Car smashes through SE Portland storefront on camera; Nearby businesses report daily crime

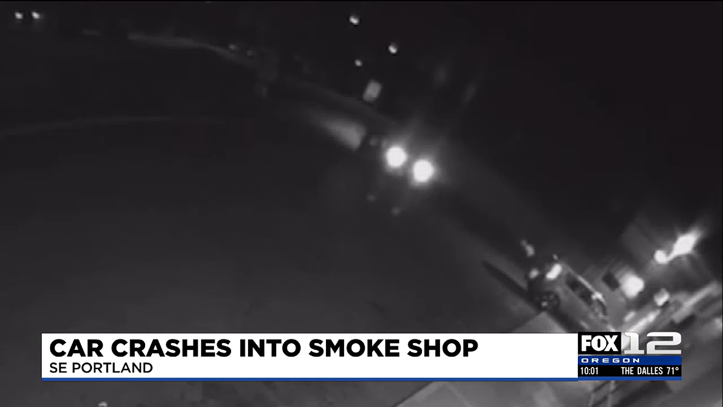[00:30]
Just before 5 a.m., a business near smoke and vape caught this brazen crash on their security cameras. You see two cars drive up and several people get out as this car crashes directly into the storefront. Sunday afternoon, this Kia was still at the scene.